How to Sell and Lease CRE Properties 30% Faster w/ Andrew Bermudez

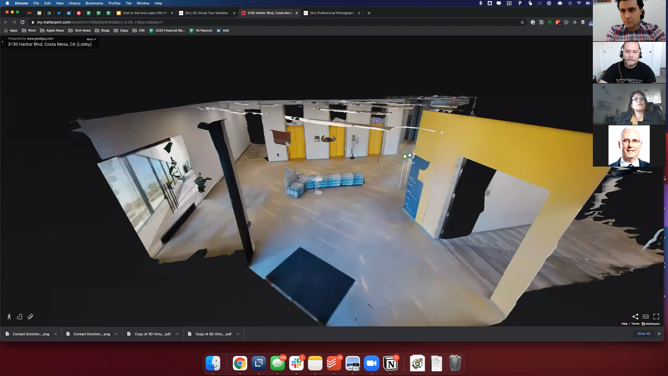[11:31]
Right. And go back into the spot as well. So we can go ahead and go back to suite 140.